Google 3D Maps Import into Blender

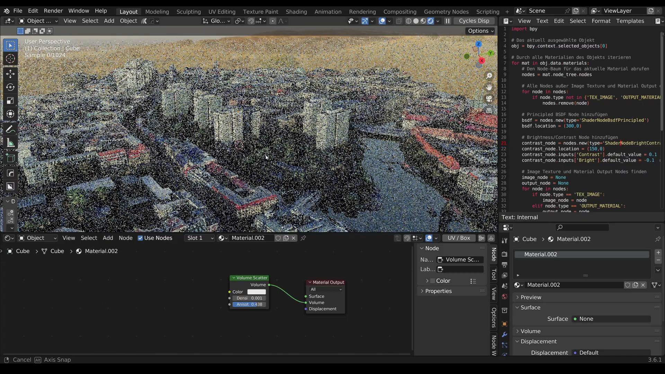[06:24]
is simply duplicate the city to have more visibility in the back do that with alt and d